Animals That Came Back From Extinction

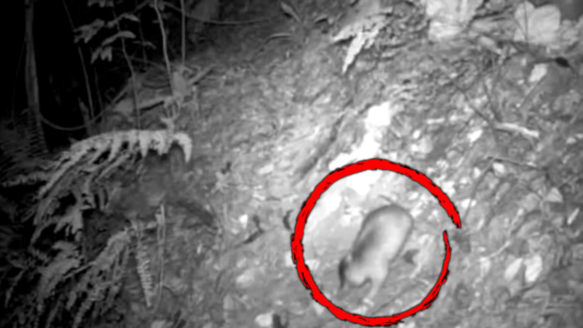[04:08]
some describe them as a mix between a mouse and a pig for